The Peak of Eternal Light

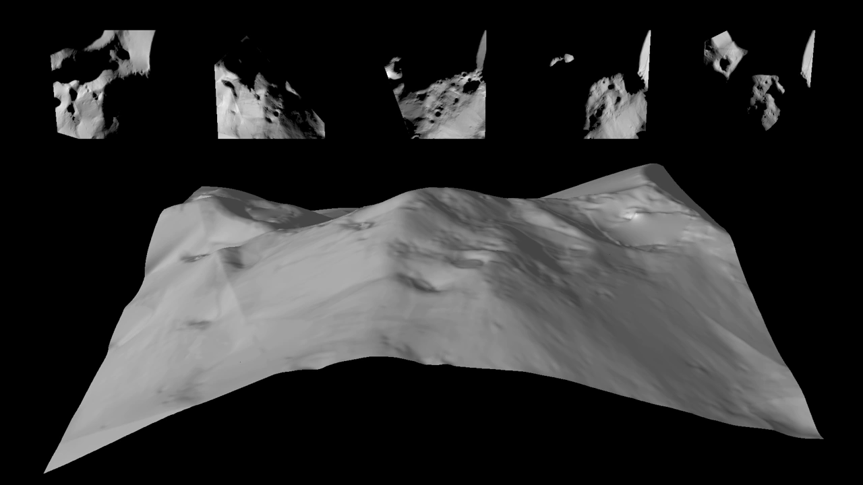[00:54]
The approach applied here is quite novel. It simultaneously uses several images taken under diverse illuminations. 100,000 computational iterations were needed to obtain the final model.